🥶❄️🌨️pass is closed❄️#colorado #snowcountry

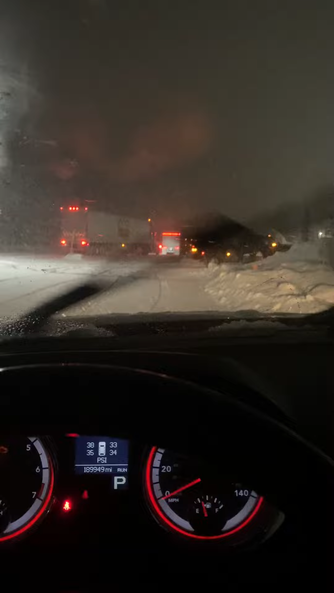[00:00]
Okay, oops, let me shut this off. So, the pass is definitely closed.
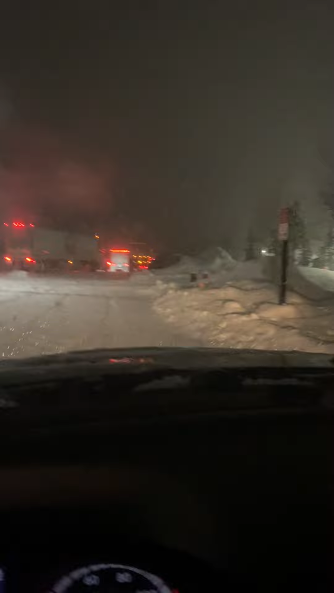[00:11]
See all the vehicles that have come in? Oh my god, well you can't really see them all that well. And, uh, yeah. It's now Hotel Conoco! And, yeah, I don't know whether it's Vail or Leadville, or just some account of... I think it's Leadville that they closed, though. It's still in Leadville. And, uh, yeah.